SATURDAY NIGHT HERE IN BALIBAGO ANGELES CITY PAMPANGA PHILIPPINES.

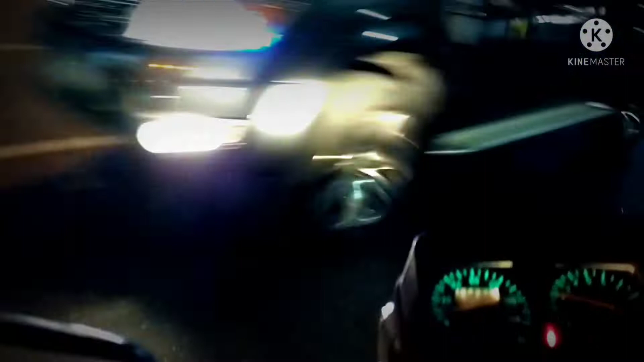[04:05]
So marami-rami na rin ano, sasakyan sa daan kahit gabi. Hindi tulad ng dati.
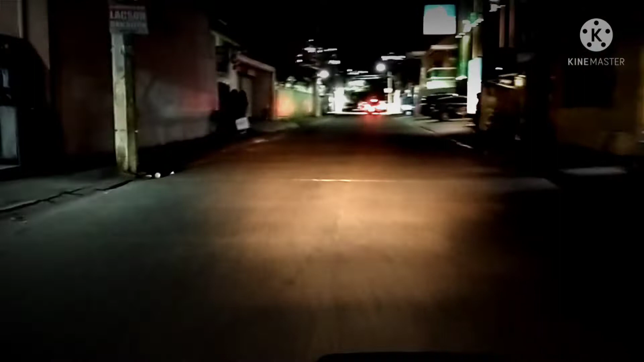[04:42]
May mga hygiene center sa banda kaliwa.
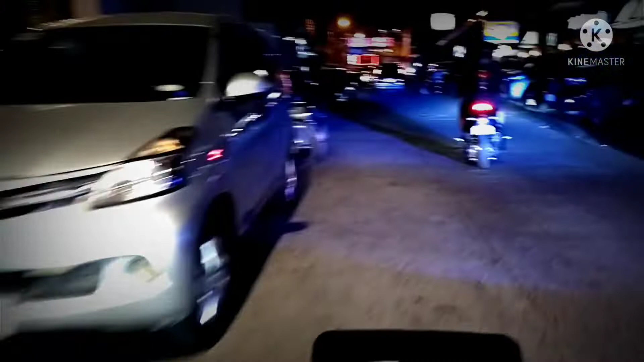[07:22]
Alright. So, Saturday night. Medyo tahimik yung paligid.
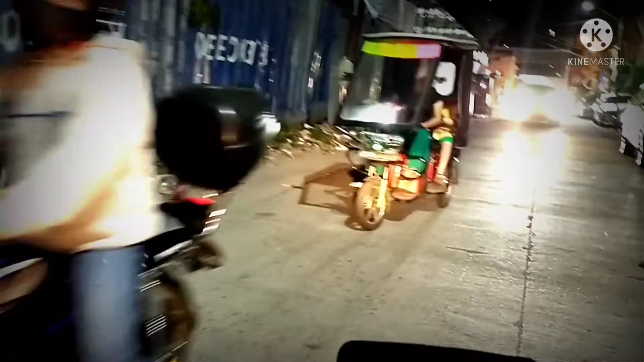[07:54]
Okay. Sa likuran tayo ng walking street.
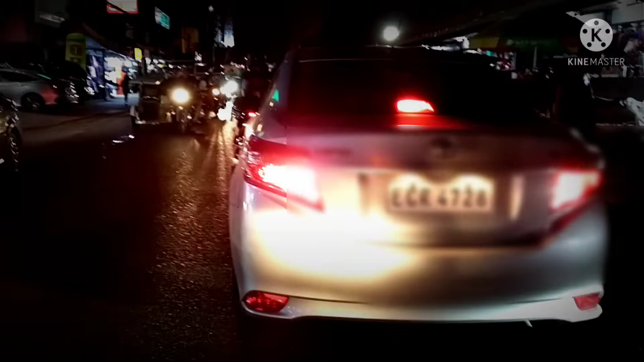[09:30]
Traffic nga. Halatang maraming lumalabas sa Saturday night.
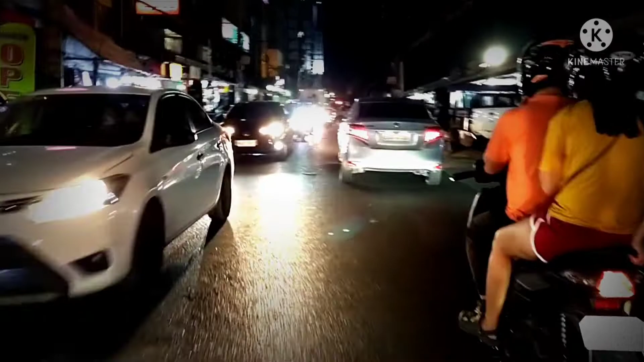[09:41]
Okay, buhay na buhay yung mga nagtitinda sa paligid natin yan. Open pa sila.
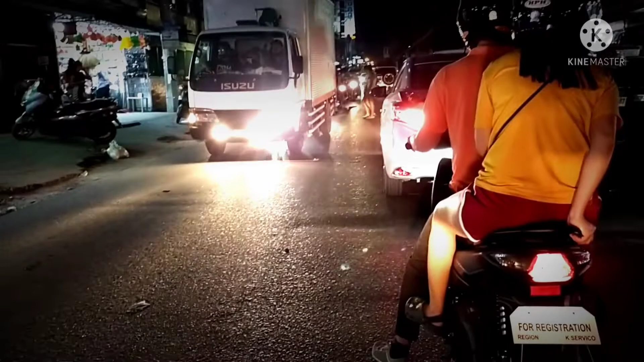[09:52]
Just to go. Ah. Kaya pala, may lumalabas sa mga sasakyan. sa Margarita Station. May mga foreigner na rin. May nakatambay na rin.
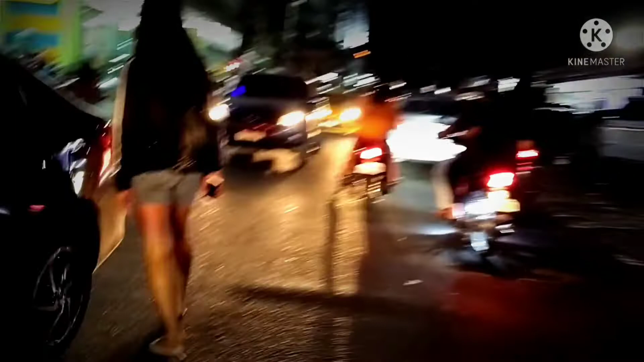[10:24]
At sa 950 Condotel. Ito yung JJ Supermarket. Sa banda kaliwa. So, pasyal pa tayo sa dulo.
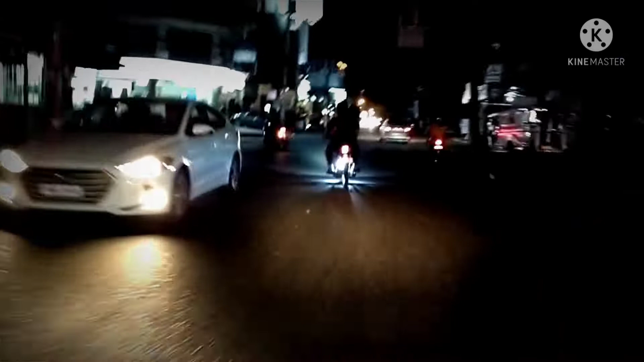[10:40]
Okay. So, may mga namamasada pa rin. Okay. Silipin natin mga barbanda rin sa dulo. Oh, ah, meron na. Hey, Chris! Magandang kaliwa ko. Grabs.
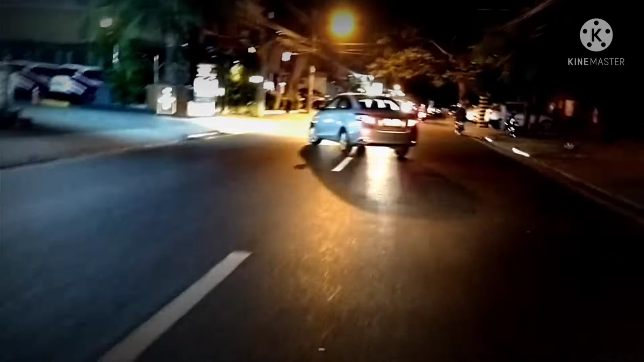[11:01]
Wow. ABC Hotel. Pinakamahal na hotel. ABC. Expensive hotel. Okay, medyo madilim-dilim na dito, guys. Kunti na yung mga ilaw. So, ganito yung situation niya pagkabi. So, yung mga bar, medyo magkakalayo na sila. Pero yung iba yan.
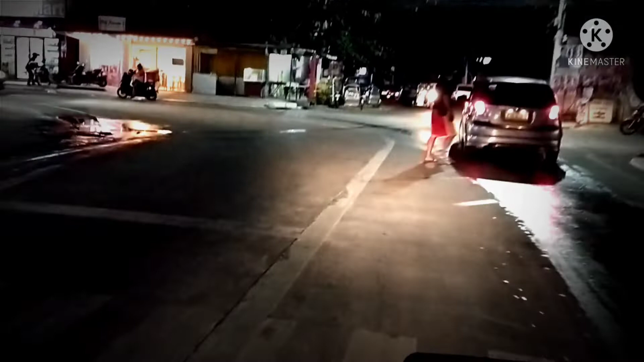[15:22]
So silipin lang natin ha. Shoutout kay Ate Ella at kay Timmy at kay Ralph at Aileen. Silipin natin yung daanan nito. So papuntang Pulo ang
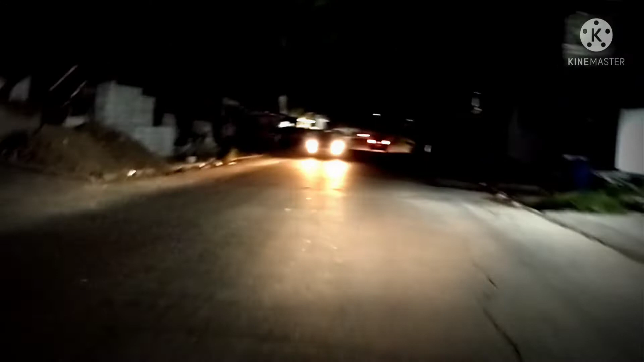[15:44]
so, madilim na. Malalaki na yung madilim dito. Kondo. Marami ng kondo rito.
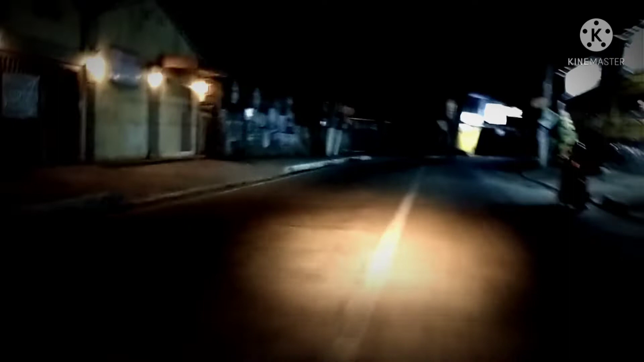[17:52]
Yung mga nagpa-park na rin. May gumigimik-gimik na rin. At least na-enjoy na nila.
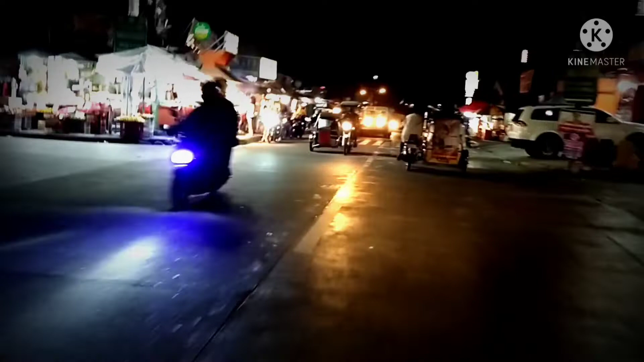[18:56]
Pupunta tayo ng pangpang. Papalik na tayo sa sulay. Eh, dami chicken, no? Sulay ang kaliwa.
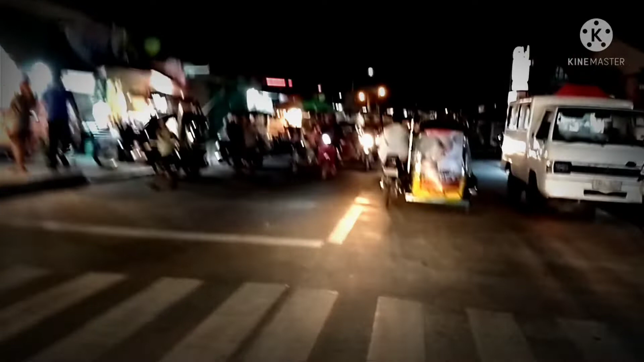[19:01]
Dito, malakas pa rin yung kalakalan kahit gabi na. Marami silang in-offer products. Halos niluluto ang makinakain.
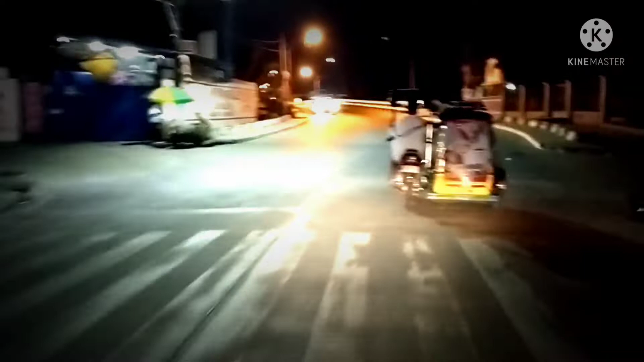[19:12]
So, balik na tayo sa tulay. Hanson Hill.
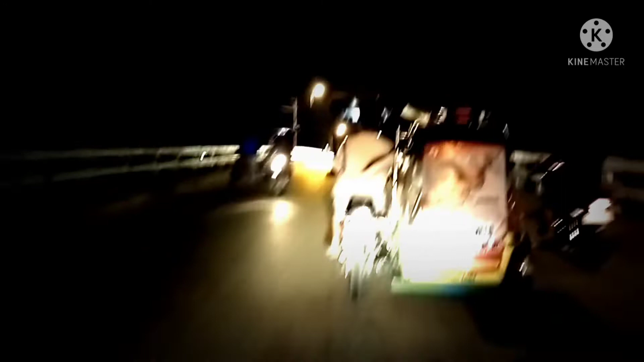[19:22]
Hanson Beach. Yan. Matadaan tayo sa may crossing.
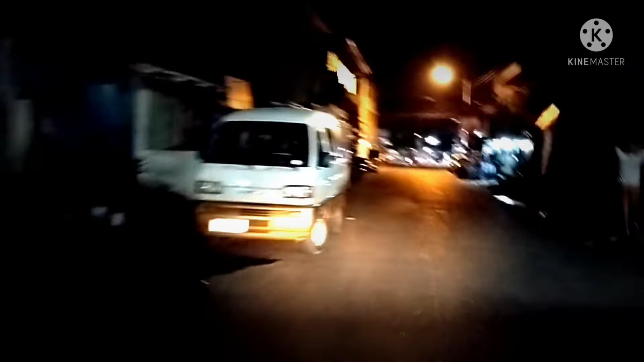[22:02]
So, sa mga driver naman, dapat pag naka-high beam kayo, consider nyo naman yung makakasalubong nyo. Okay, ito ang Santa Fe.